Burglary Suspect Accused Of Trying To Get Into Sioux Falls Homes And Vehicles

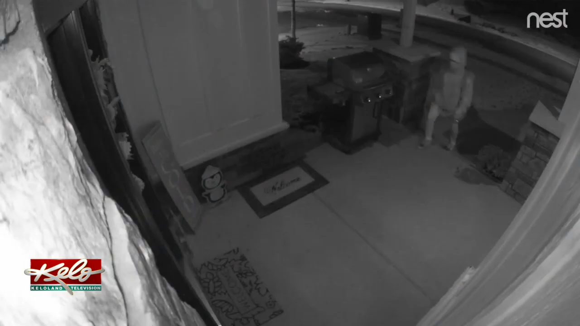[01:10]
Back in December, Major's cameras caught someone at his door not once, but two nights in a row.
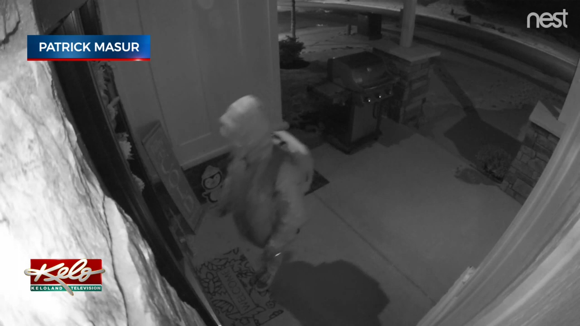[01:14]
It's a good thing about having cameras. You can go back and check them and to see if they got in your house or vehicles.